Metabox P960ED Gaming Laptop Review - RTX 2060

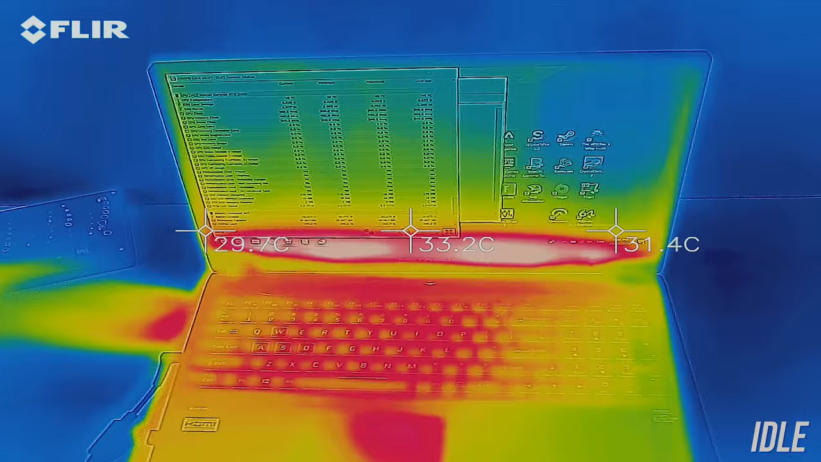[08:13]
While gaming and under stress test it got to the mid 40s in the center, a little warm but not too bad on the actual keys, and the wrist rest area was still cool comparatively.